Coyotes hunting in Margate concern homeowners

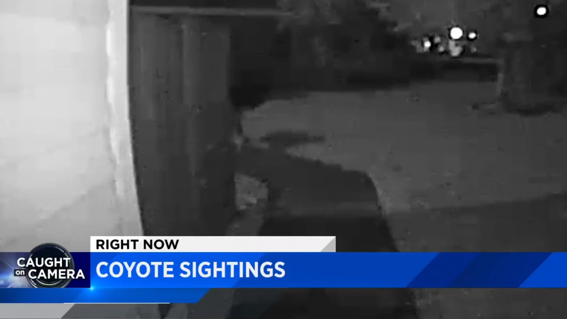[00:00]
Coyote sightings in Margate have some homeowners worried sick about their pets.
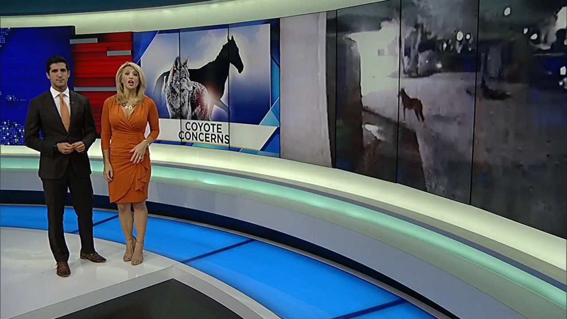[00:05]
Police confirming they've gotten reports of coyote activity and missing animals in the south side of the city. Local 10's Madeline Wright is live in Margate with the coyote concerns.
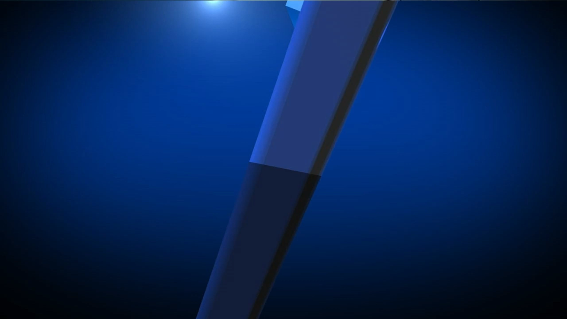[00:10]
Andrew and Nicole, residents suspect the coyote has taken five cats in this neighborhood and they're worried their pets could be next.
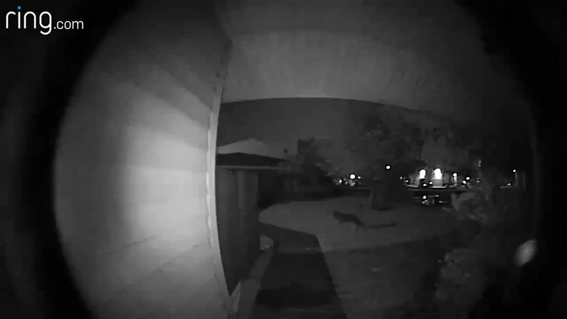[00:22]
A mysterious four-legged creature wanders around in the dark.
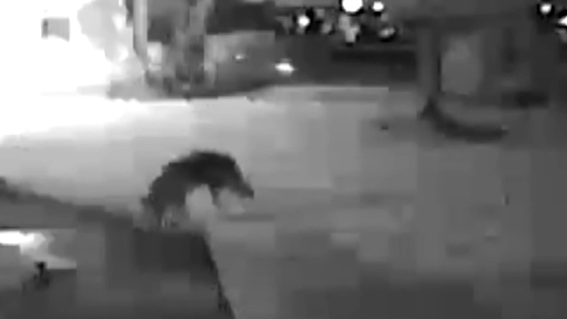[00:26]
The Florida Fish and Wildlife Conservation Commission confirms it's a coyote.